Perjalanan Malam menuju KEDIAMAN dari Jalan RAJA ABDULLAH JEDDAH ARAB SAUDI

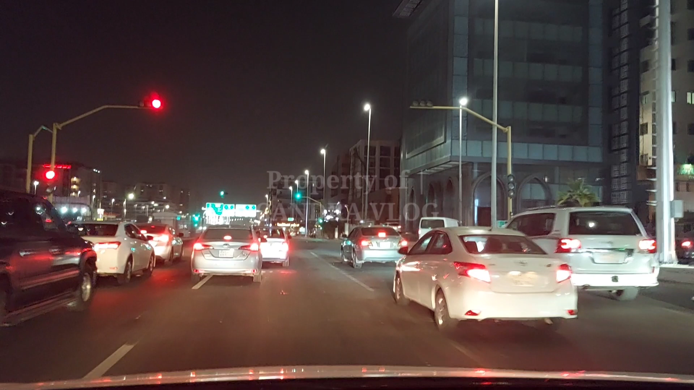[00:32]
jalan raya nih di malam hari ketika mendekati hari raya Idul Fitri atau hari raya Lebaran ya, tinggal beberapa hari lagi, mungkin tinggal 10 hari atau 9 hari lah. Seperti apa suasana jalan raya di kota Jeddah ini, macet atau lancar? Pokoknya ikuti terus videonya sampai selesai.
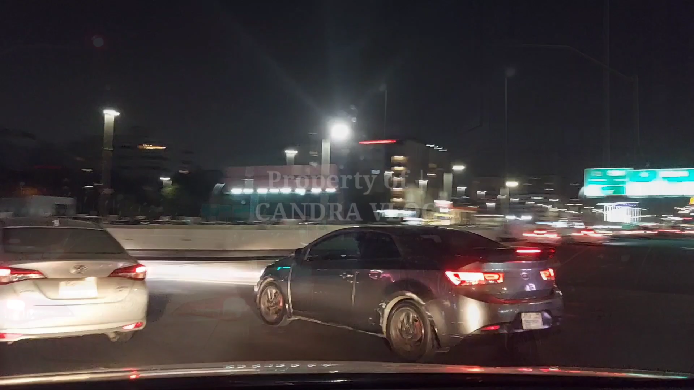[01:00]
Tapi dari sini sudah kelihatan lancar nih.
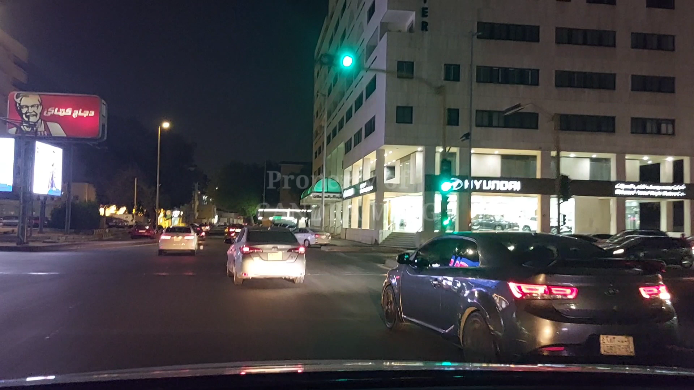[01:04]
Mudah-mudahan tidak terlalu parah nih macetnya ya.
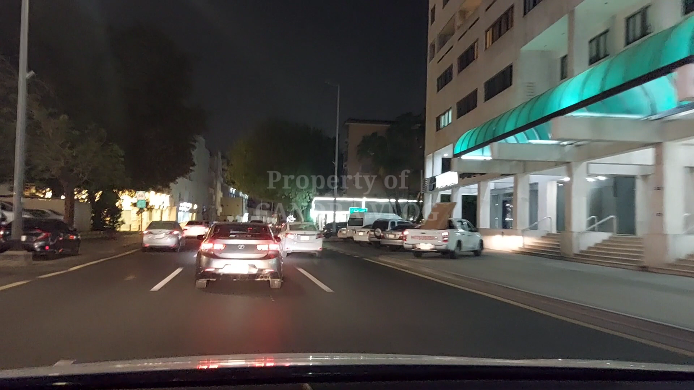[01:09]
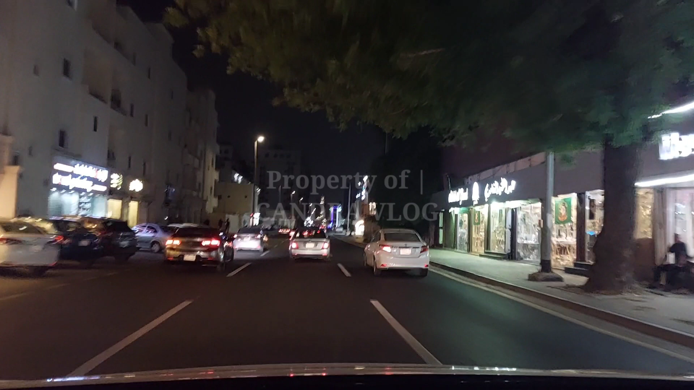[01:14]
Tapi jalan Madinah ini kalau jam segini, ini baru jam 10 ya, jam 10 kurang 20 menit nih, lagi pada traweh nih.
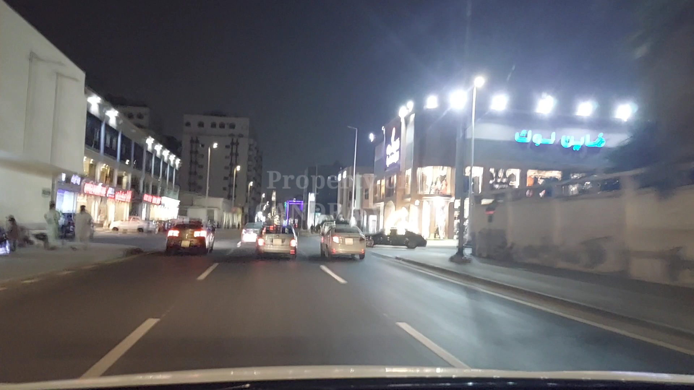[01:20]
Ini kalau habis traweh jam 10 lewat udah macet ini. Aduh.
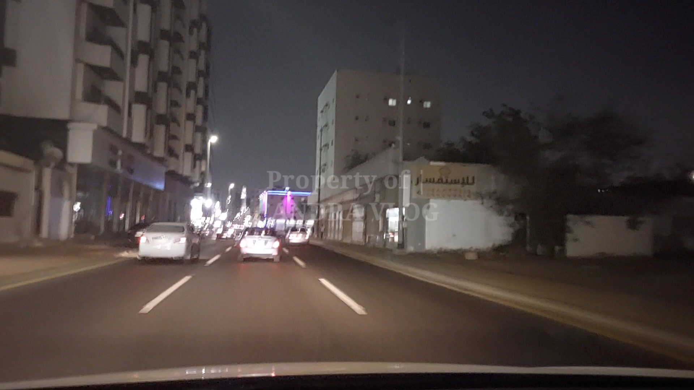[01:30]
Tuh ini. Tuh kalau malam hari mah ya, tidak kelihatan panasnya, gersangnya itu ya lumayan lah.
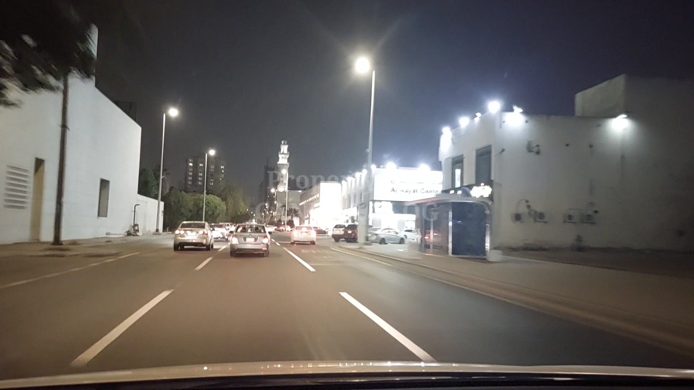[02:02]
di sekitaran daerah sehabis jembatan Palestine,
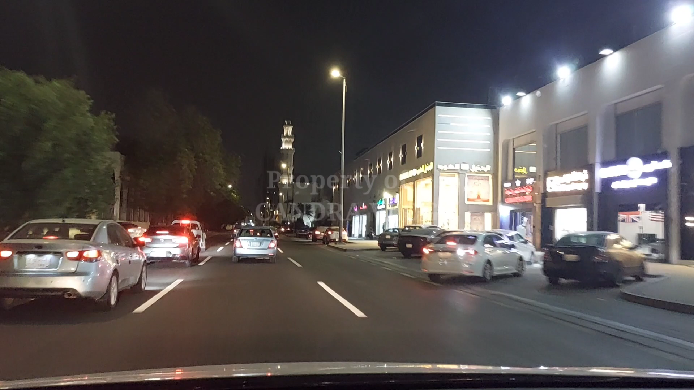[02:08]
yang lebih bagus mah di Pasar Musadiah nih, di depan nih.
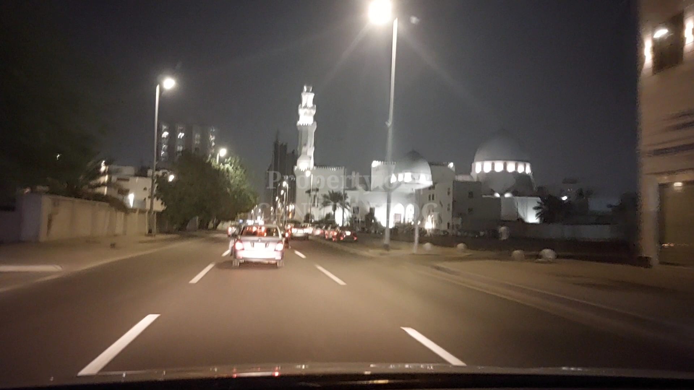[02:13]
Lampu-lampunya itu wow, keren pokoknya. Nggak macet.
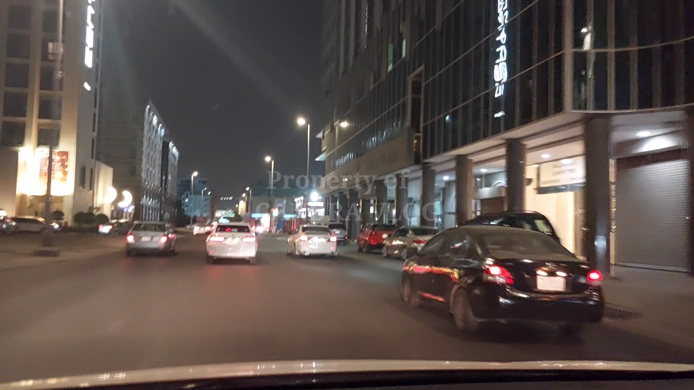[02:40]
Dari sini sudah kelihatan nih padatnya nih.
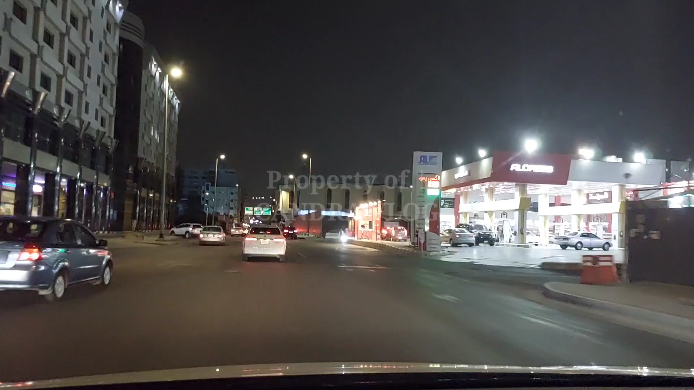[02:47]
Banyak yang bolong-bolong jalannya nih. Padahal ini jalan termasuk jalan utama ini. Jalan utama kota Jeddah. Nih kita lihat nih di loha ya, kalau di sini mah plang atau rambu. City Center putar balik, Madinah lurus, arah Palestine ke kanan.
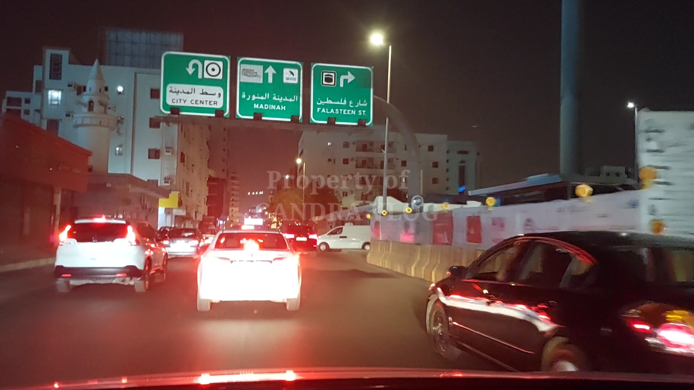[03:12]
Nah, di depan ada pecahan jalan. Jalan Palestine. Ini mau kemana nih? Dolak lah. Udah tahu macet, slap slip. Paling jengkel kalau ada yang slap slip.
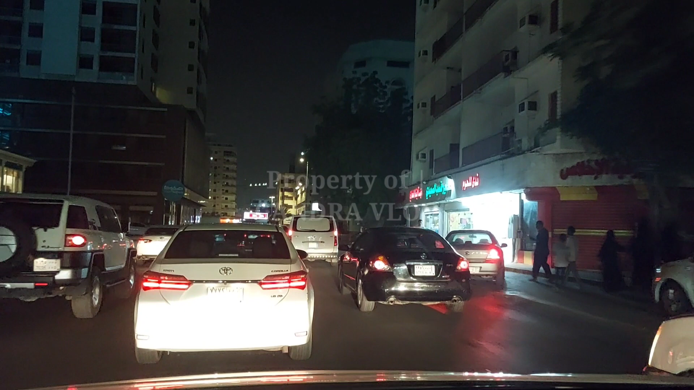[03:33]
Tuh, ini jalannya banyak yang bergelombang. Suzuki Max.
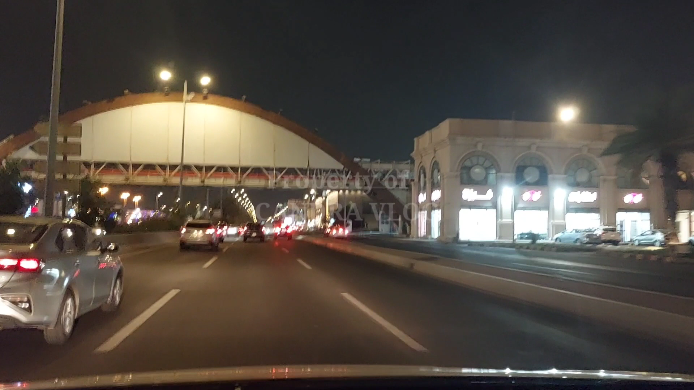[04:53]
Sebelah kiri saya. Cuman kalau dari arah sini tidak begitu kelihatan.
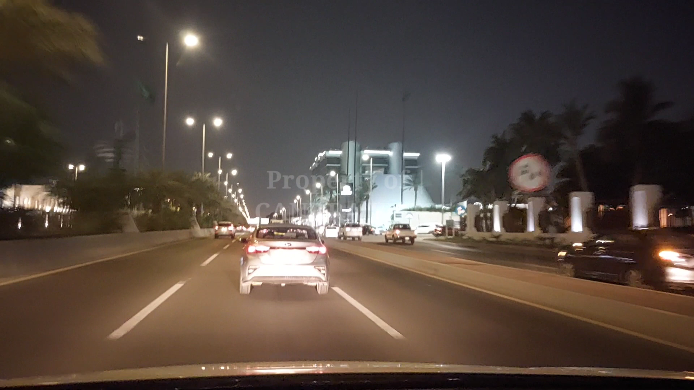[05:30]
Kalau Jalan Raja Pahat, wah, macet Raja Pahat jalannya itu. Karena banyak pasar melewati beberapa pusat perbelanjaan kalau daerah Sarasitin. Kalau Jalan Marina ini masih termasuk, ya bisa disebut jalan tolnya dalam kota ini. Karena hambatannya tidak terlalu banyak di sini itu.
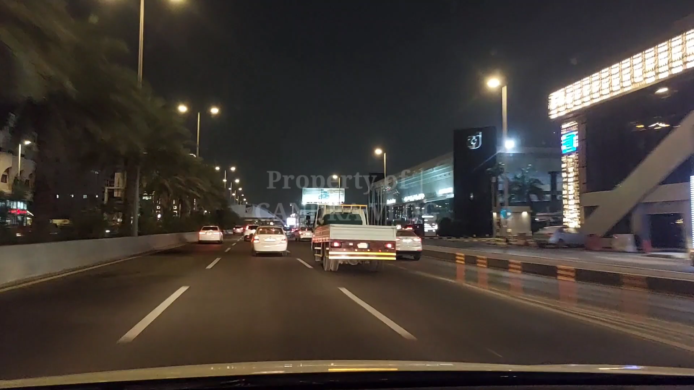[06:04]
Nah, di sepanjang Jalan Marina ini banyak dealer-dealer mobil.
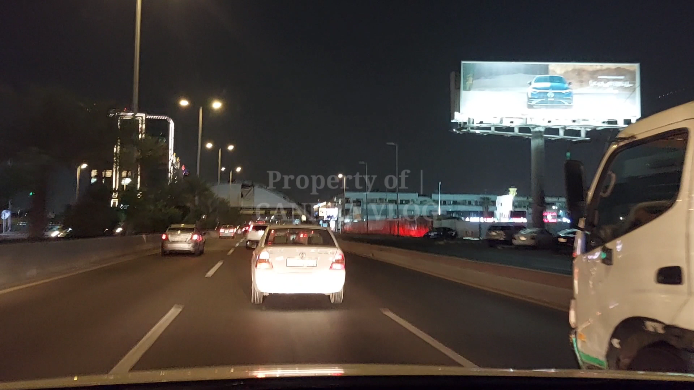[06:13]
Di sini tempatnya nih. Kiri kanan itu dealer mobil semua. Ya Honda CR-V ya. Tidur lagi jam segini.
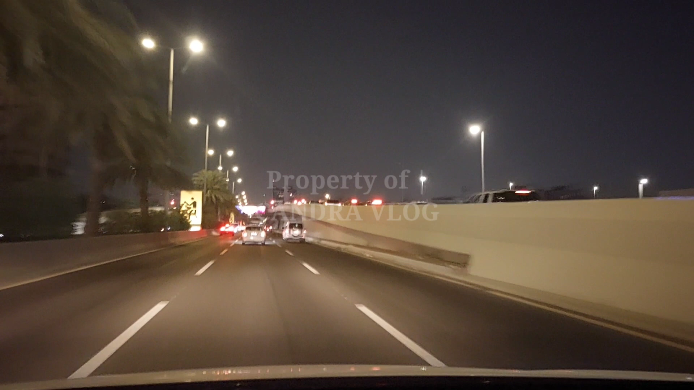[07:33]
Orang lain pada sholat terawih, lah saya masih bekerja ini, muter-muter terus. Ini tiap malam seperti ini. Ada ambulan.